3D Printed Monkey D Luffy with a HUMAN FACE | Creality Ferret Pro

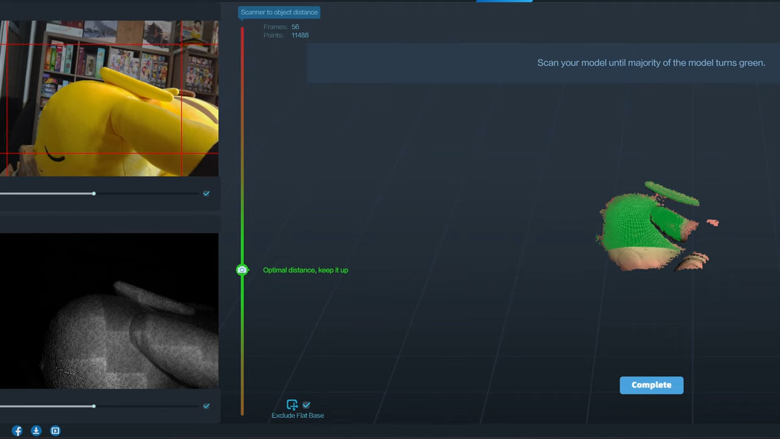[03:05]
What we're trying to achieve for this scan is to have the majority of the subject in green.
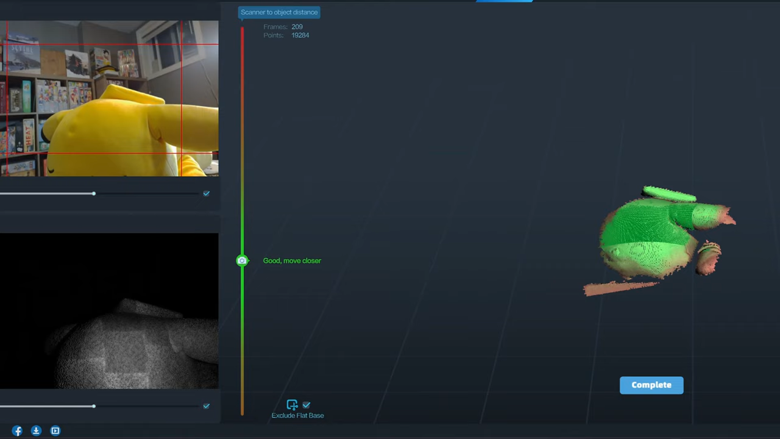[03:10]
When it's red or yellow, it means it doesn't have enough data for it and wants you to scan those parts to give it additional information.
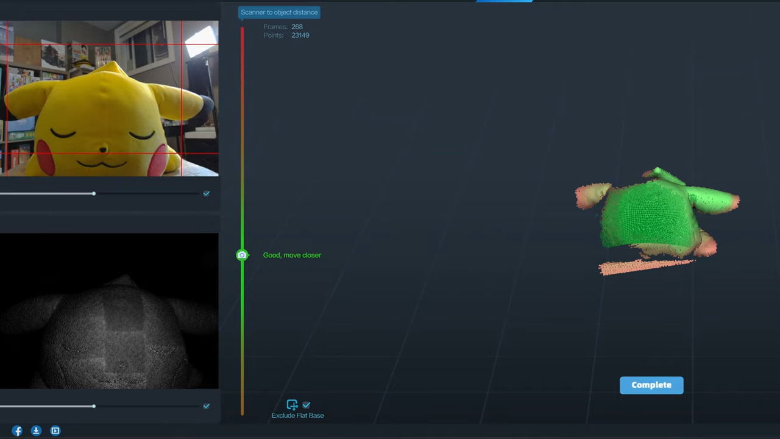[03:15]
I also found that turning the box where the Pikachu is sleeping on is much better than walking around it.
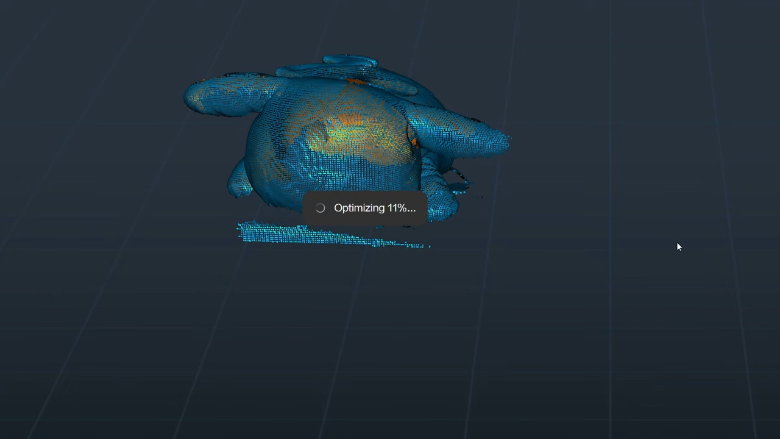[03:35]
A couple of minutes later, we have this colored 3D scan Pikachu.
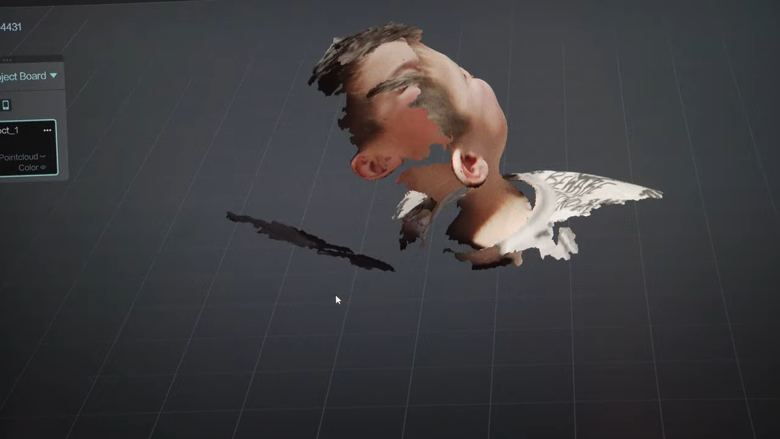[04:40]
The only complaint I would have is that I had trouble scanning the eyes correctly.
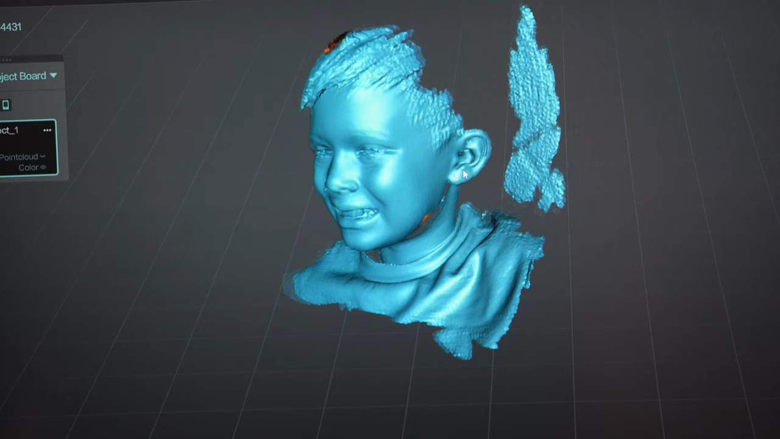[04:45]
So now that I have the face, the next step is to have someone put it on the figure for me.